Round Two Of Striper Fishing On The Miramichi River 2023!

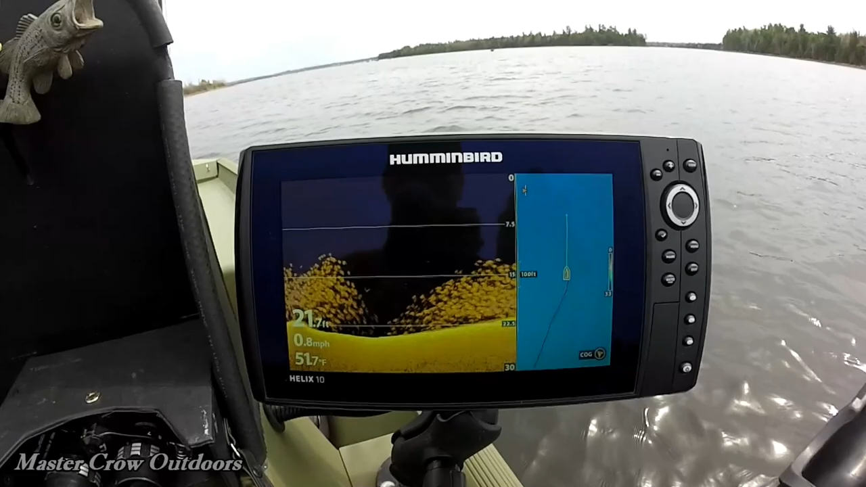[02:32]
On screen: depth 21.7 ft, water 51.7°F, speed 0.8 mph
That's stripers there too, isn't it? That's stripers. The bigger ones are stripers. Yeah. That's what we're looking for.
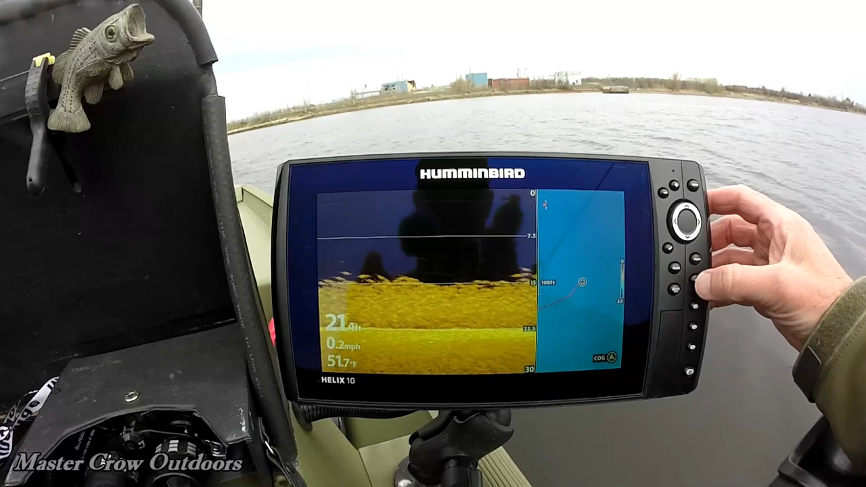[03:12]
On screen: water 51.7°F, speed 0.2 mph
Look at that. That is crazy.
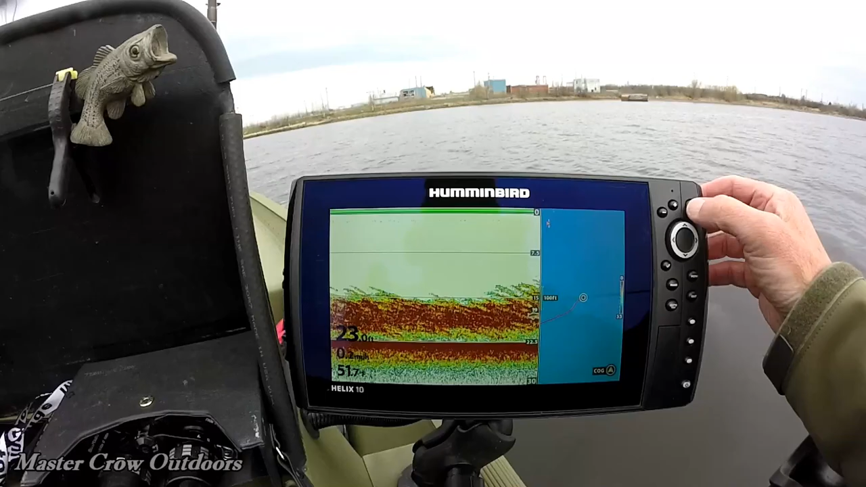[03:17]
I'm that debris and stuff. There we go.
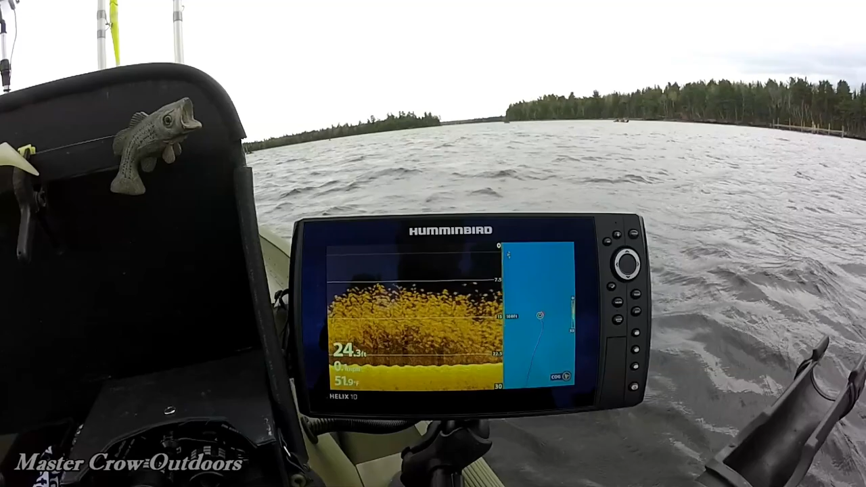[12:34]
On screen: depth 24.3 ft
Okay, I think we're marking a couple fish, Fred. Oh, there you got one.